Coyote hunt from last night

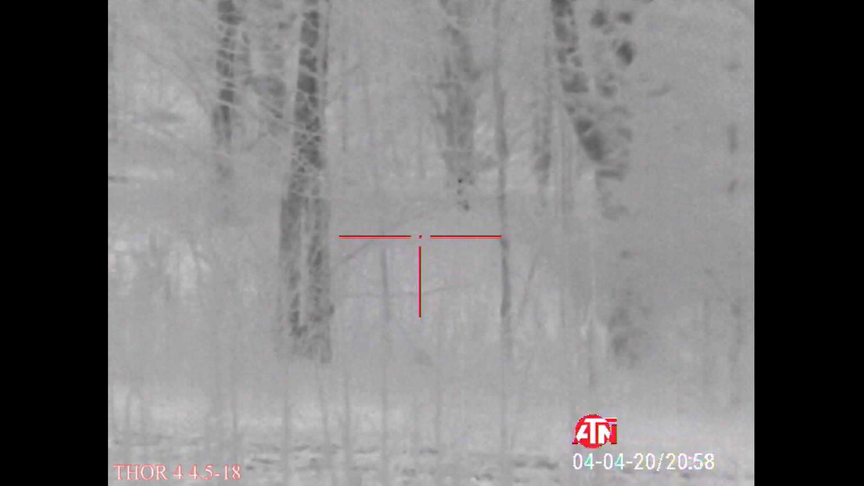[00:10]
You want me to take him?
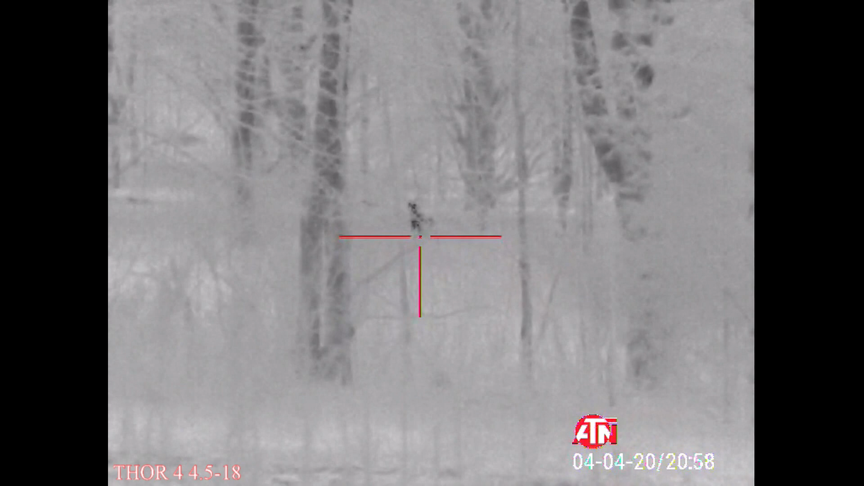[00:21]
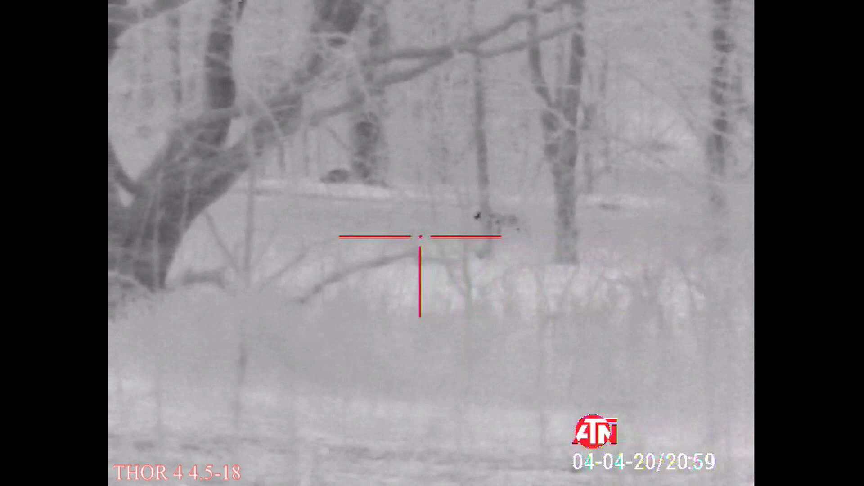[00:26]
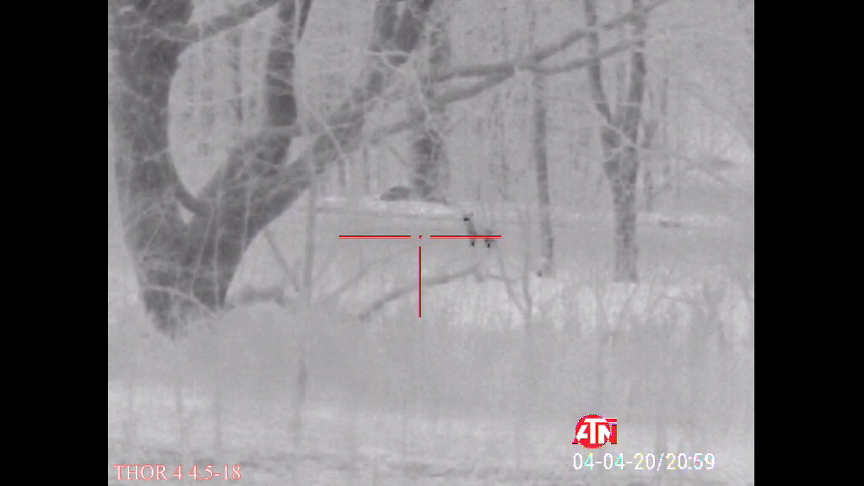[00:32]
You want me to take him?
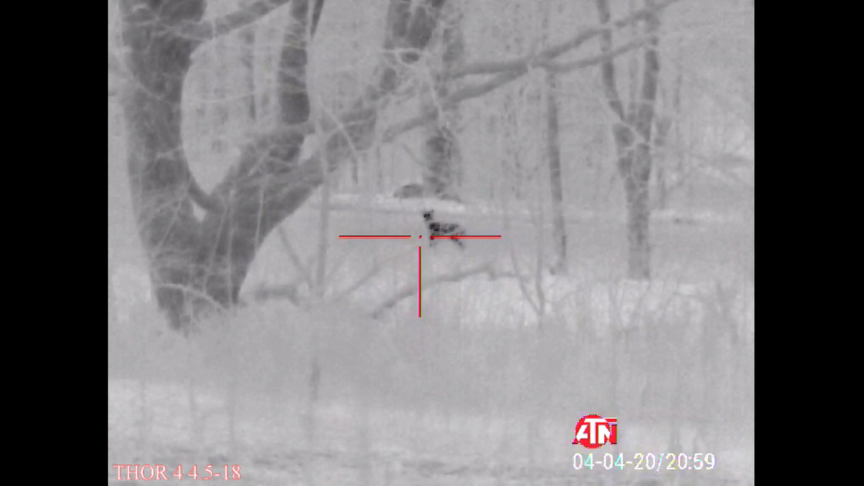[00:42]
I don't know. He's coming.
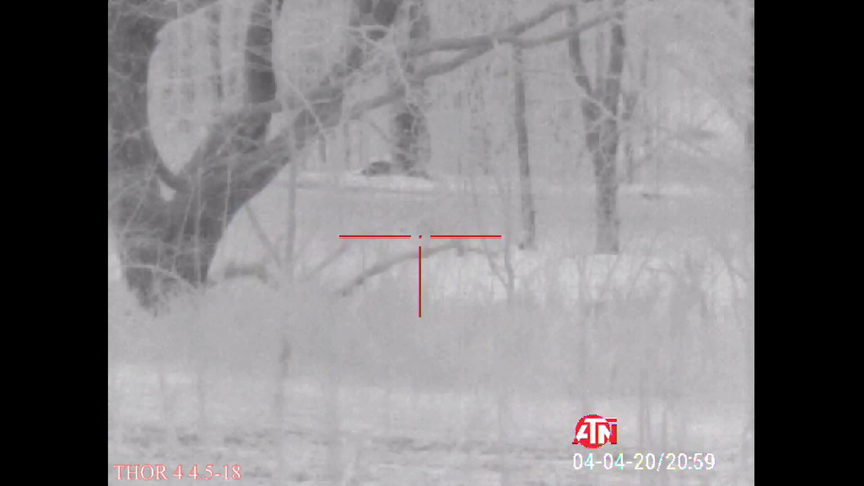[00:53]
He's coming. I think he's going to get a little. For a few hours, you'll be leaving.
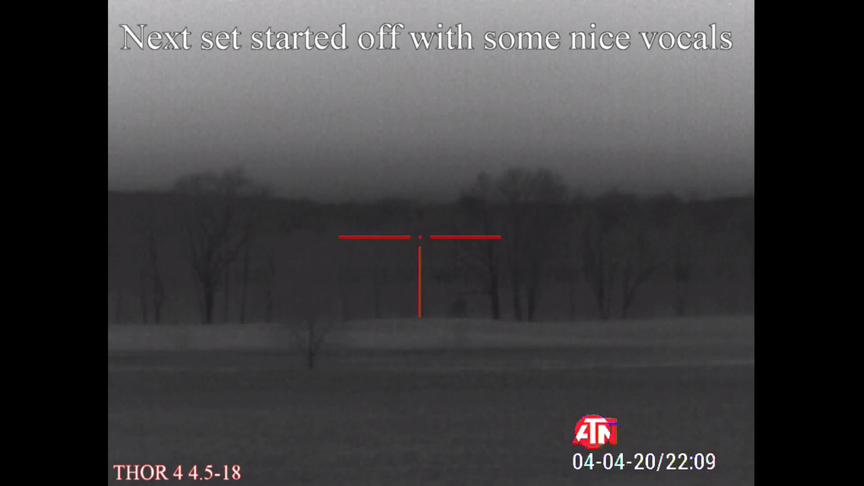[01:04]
Oh, you're not trying to catch your temperature. I'm going to come back and see what you're doing. I'm going to do a stereo.
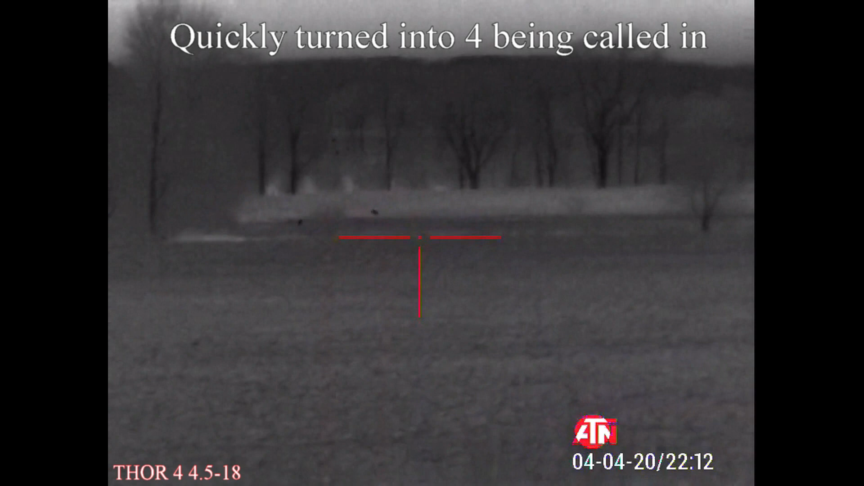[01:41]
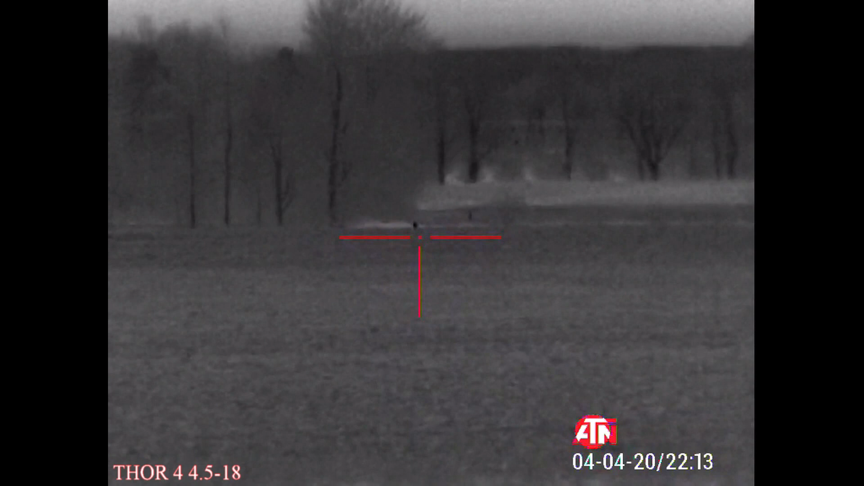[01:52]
You take the one on the left.
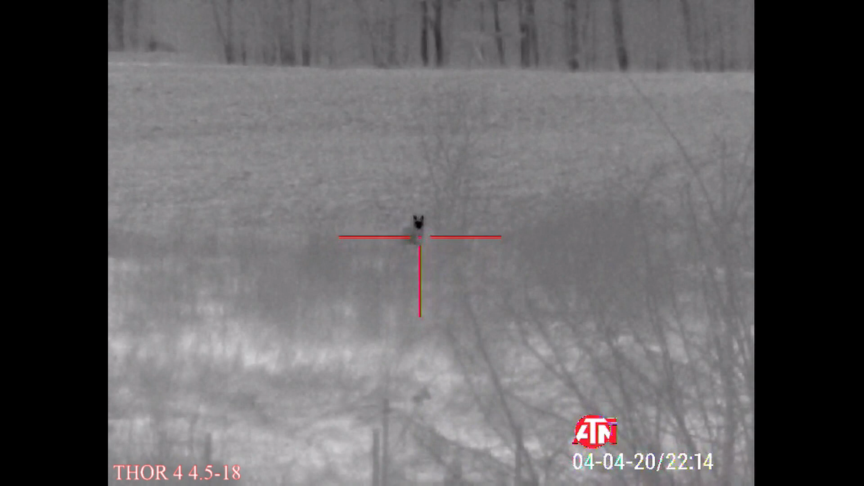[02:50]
Good? Yeah. One, three, two, one. My name's Tom. Did you get yours? Did you get yours? Yeah.
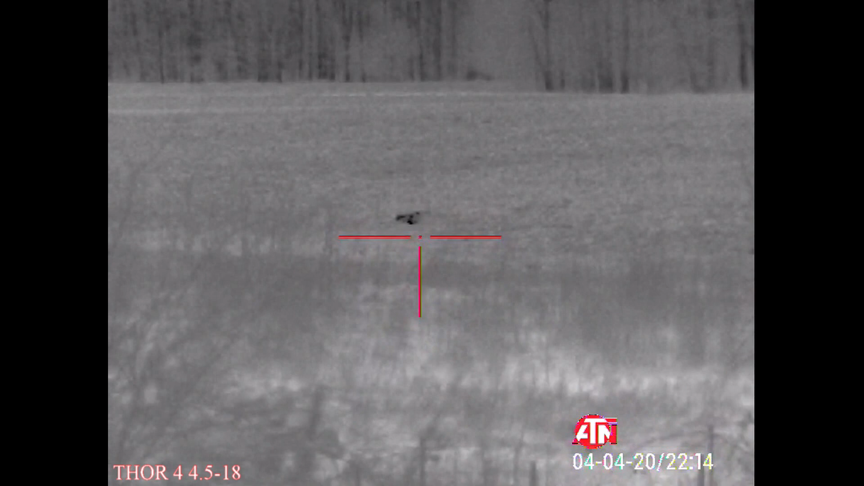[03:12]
Two more running in the field, you dude. You gotta save fucking one. What the hell?
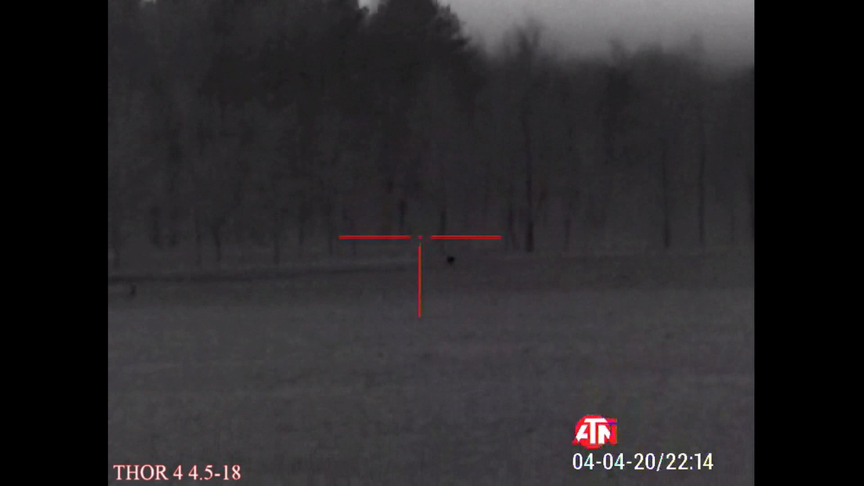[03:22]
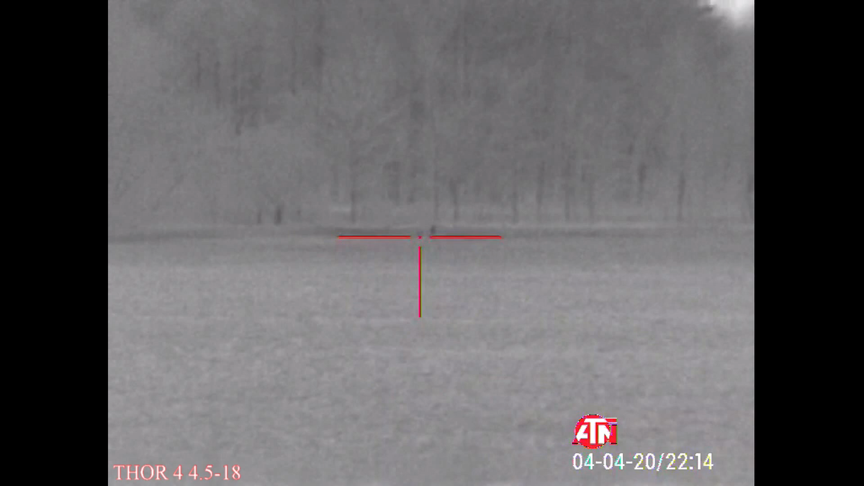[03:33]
Where's the other one? Huh? What the hell did you shoot the same one I did? Where were you shooting? I thought it was a different one. Did you get that tree? Yeah. I told you to stay on the one on the left. Why don't you get the one on the right?
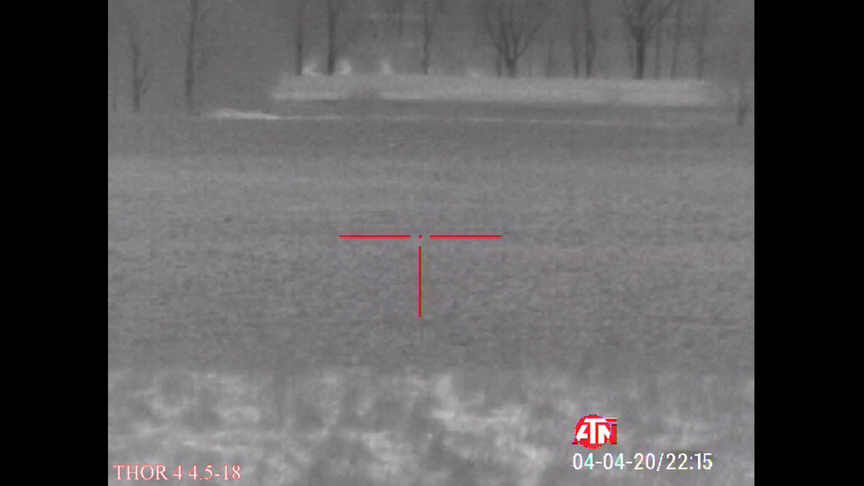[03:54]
Hey, there's one out there in front of you on the left.
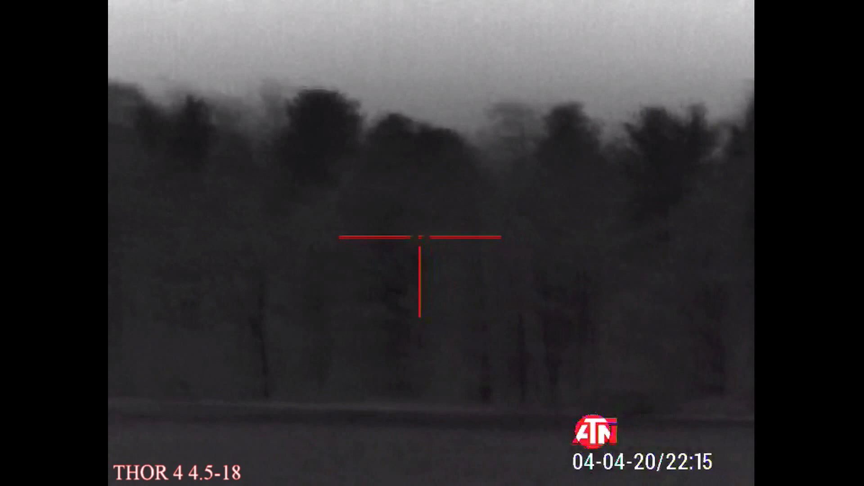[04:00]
Where'd it go? Yeah. Countdown again? Oh, yeah, fine. There it comes. There it comes. Yep.
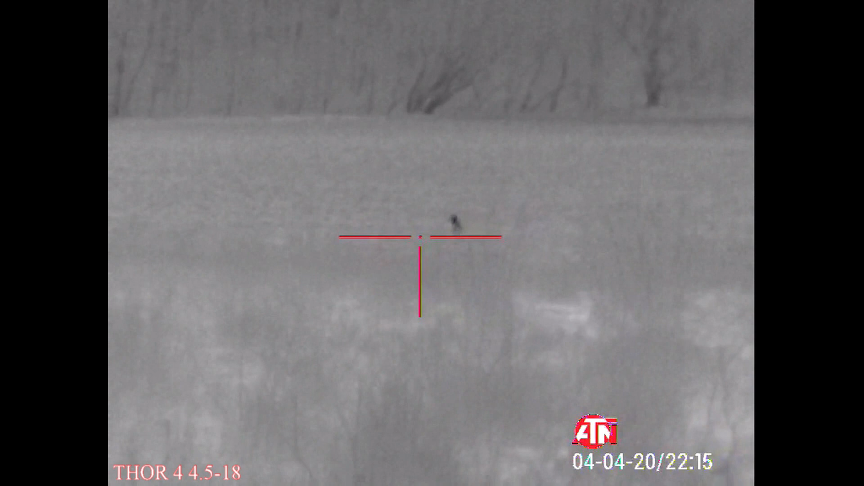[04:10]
Say one. Ready? Yep. I can still see it fine.